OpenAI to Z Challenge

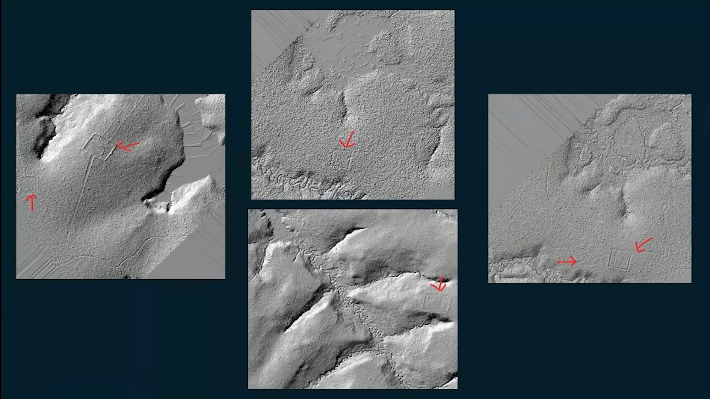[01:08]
There are around 100 plus potential sites that we have found.